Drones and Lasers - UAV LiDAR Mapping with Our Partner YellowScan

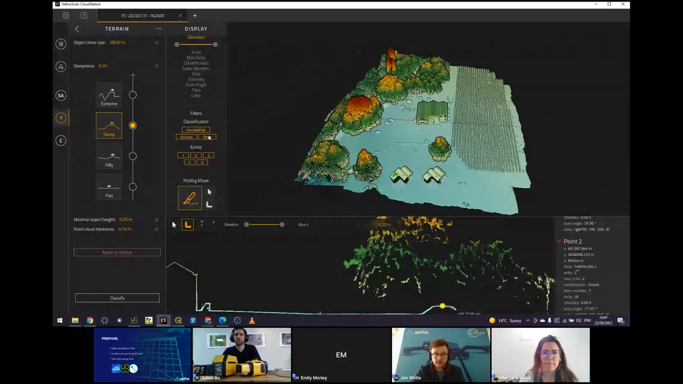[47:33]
So as Julia mentioned earlier, uh, this is useful for, um, essentially stripping away all of the vegetation and, uh, man-made artifacts from the scene, uh, giving us a raw digital terrain model to work with.
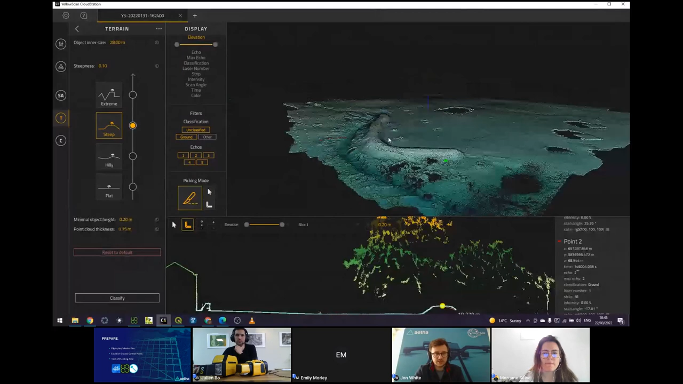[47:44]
Um, and again, this visualization tool means that we can adjust the scale of that scene, uh, accordingly. Um, and yeah, for, for about maybe 20,
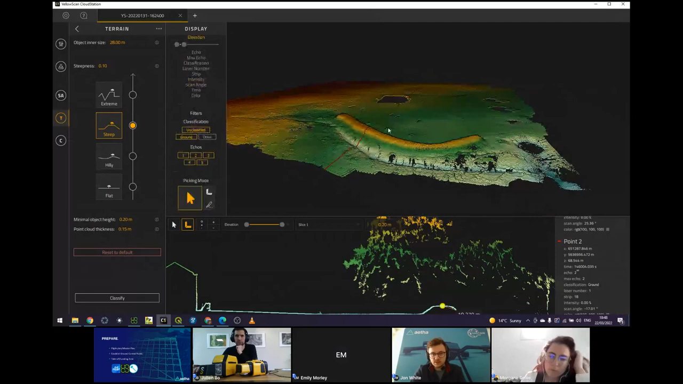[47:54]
30 minutes of processing, um, we've got a full workable, completely exportable, um, digital terrain model that, you know, in, in this case, we're looking at between one and three centimeters of accuracy, uh, of an accuracy from, uh, from the strip adjustment report. So this cross-section tool again, uh, we can obviously drag out the range that it's sampling from,
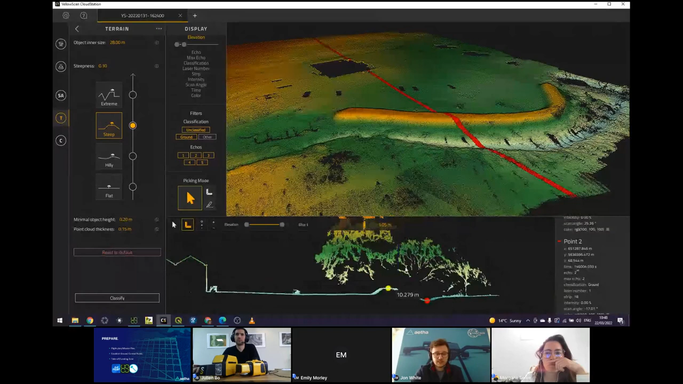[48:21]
uh, and visualize exactly what has been, uh, classified out of that scene. So everything that it's, it's classified out has been shown in orange. Um, so we've got some vegetation here, the top line of the canopy,
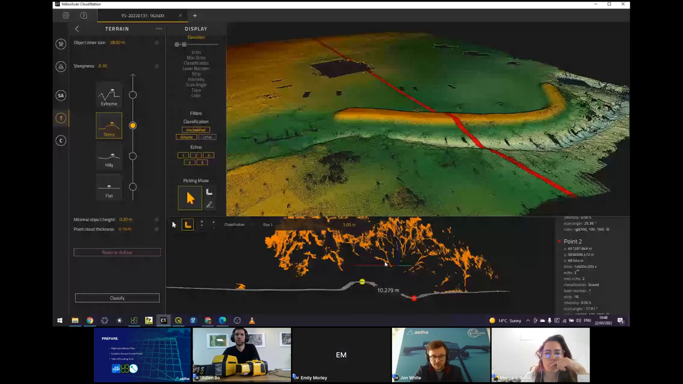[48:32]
uh, and obviously all of the building has been filtered out as well, giving us a, uh, a bearer footprint.
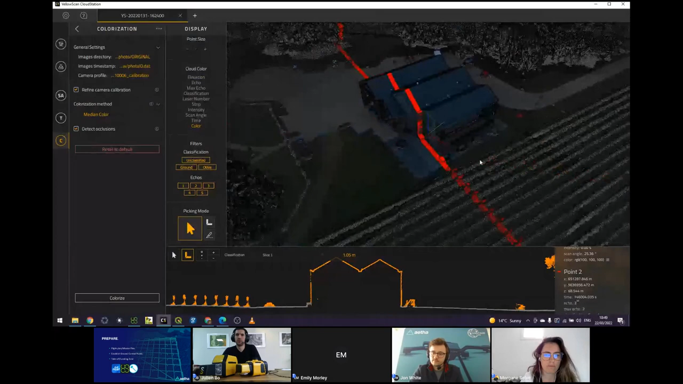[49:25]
So once we've finished up with all of the,
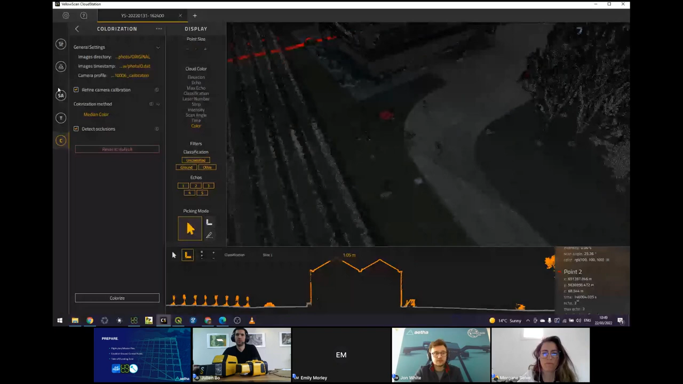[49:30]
um, raw processing that's necessary, um, then we're essentially ready to export. So we've got a number of options to export. Um, with this, we can either export the point cloud as a LAS file,
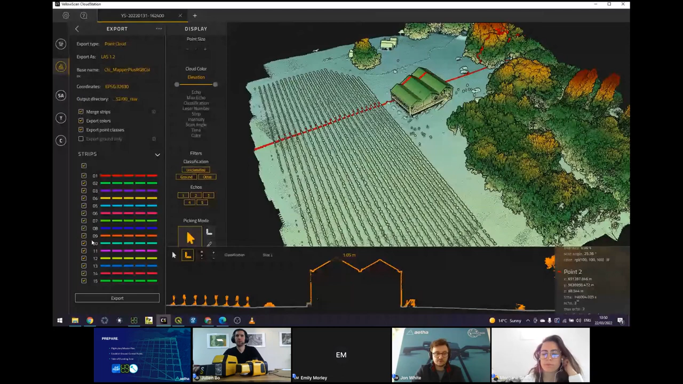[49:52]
um, either standard or zipped, um, you can choose to export specific strips only. Uh, so for example, if we want to filter out any of the, um, specific sections of the capture that aren't useful, or we want to save data transfer time, then we can obviously export in certain sections and areas. We can choose to export the ground only.
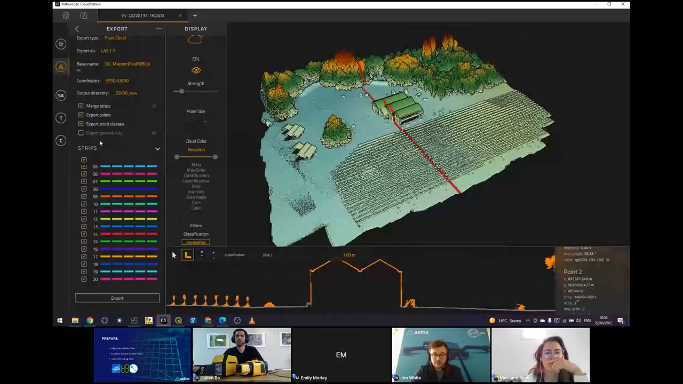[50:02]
So this will export everything, uh, that it has rendered into this, uh, terrain model. And additionally, we can export into, uh, surface models, terrain models, and height models of the scene as well, uh, which can be exported, um,
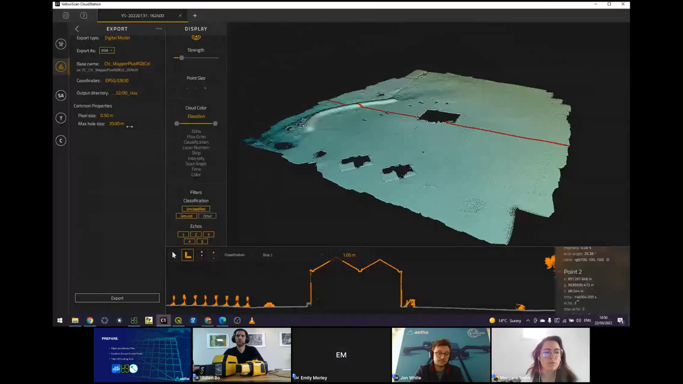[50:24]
into a wide variety of, uh, coordinate transformations, uh, coordinate reference systems. Um, and yeah, essentially that gives us an output that is ready to drag and drop into all of your regular mapping or processing workflows. Um, so you can see here an example of, um, essentially what's possible with some of the mapper outputs.
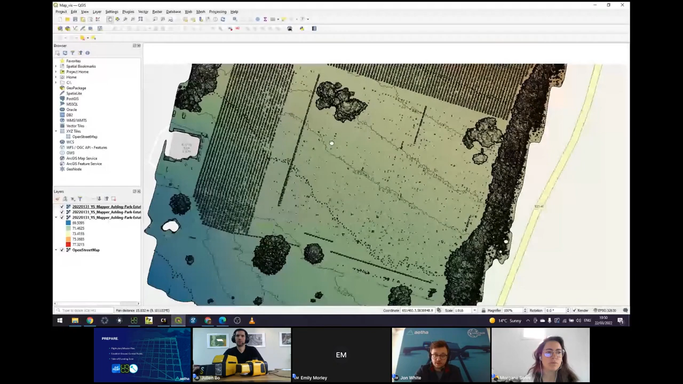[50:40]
Um, so this is just a quick map that's been generated off that scene, uh, where we've got, um, essentially the hill shaded surface model overlaid on top of a contoured, uh, digital terrain model.
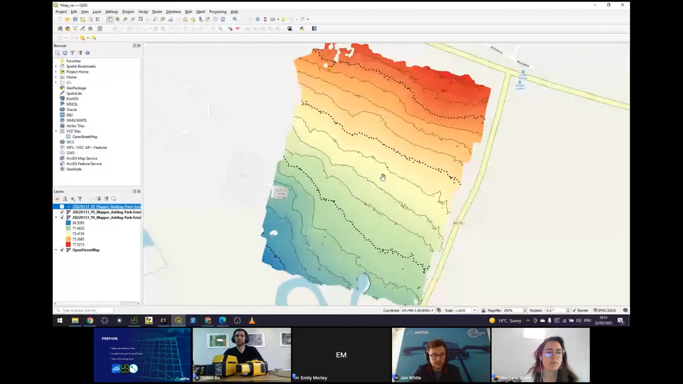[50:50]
Um, and total processing time for this whole sequence, um, from start to finish, um, was around about an hour, um, and that is a complete, um,